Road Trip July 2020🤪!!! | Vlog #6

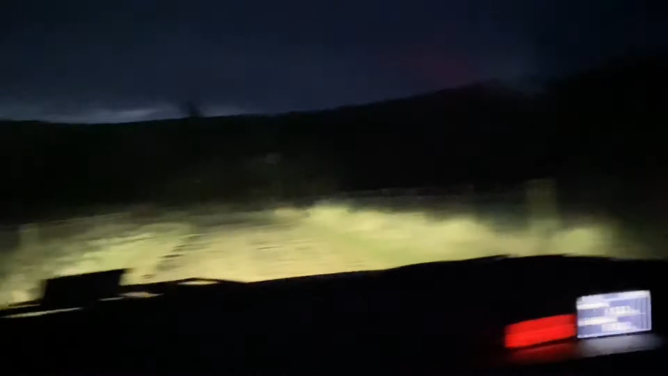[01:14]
Oh hi Hi Lots of potholes in here We're going to the Atautau pub for tea Here I go Mum got steak